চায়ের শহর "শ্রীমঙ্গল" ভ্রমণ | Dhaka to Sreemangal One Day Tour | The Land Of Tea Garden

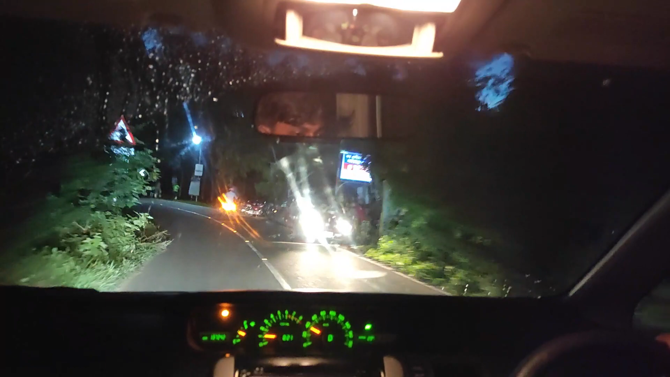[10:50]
यह राथ हो है गेशे पूरा अंधोगार धोर्ते करे रास्ता अनक दूरे दूरे लाइट